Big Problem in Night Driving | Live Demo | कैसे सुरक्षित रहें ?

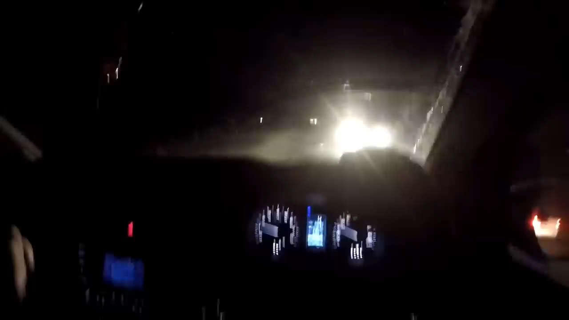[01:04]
लेकिन यह जो गाड़ी आई इसने हाई बीम कर रखे जिससे कि मुझे फोड़ी सी परिशानी होई और मुझे यह स्पीड बेकर नहीं दिखा और मुझे काफे जोर का जटका लगा इससे यह नुकसान होते हैं उससे यह नुकसान होता है